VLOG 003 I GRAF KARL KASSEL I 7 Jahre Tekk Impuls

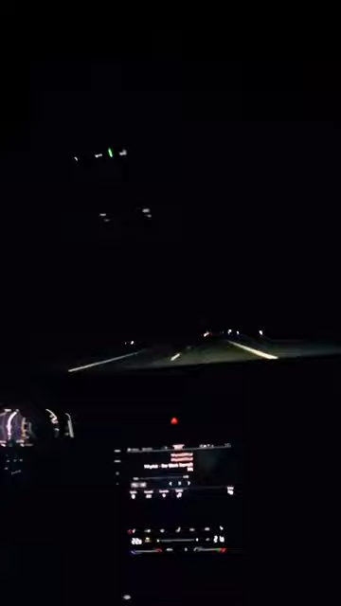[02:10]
Ist das nur hier drauf so dunkel? Ich hoffe. Okay, komm, mach mal an das Licht.